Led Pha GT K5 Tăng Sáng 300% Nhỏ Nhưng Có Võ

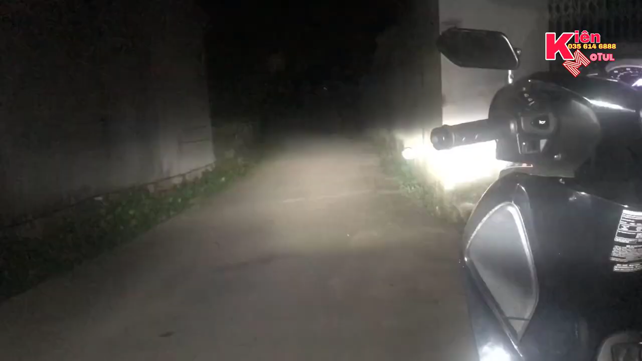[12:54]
thì anh em thì thấy là cái chế độ cốt của đèn GT của chúng ta Sáng gấp mấy lần so với cái đèn LED ở trên cái chiếc SH của mình Mặc dù đã lắp bó mạch tăng sáng rồi nhé Đó, đây là đèn cốt của chiếc SH Vâng Đó, thì anh em thì thấy Và bây giờ là mình sẽ bật chế độ pha của chiếc SH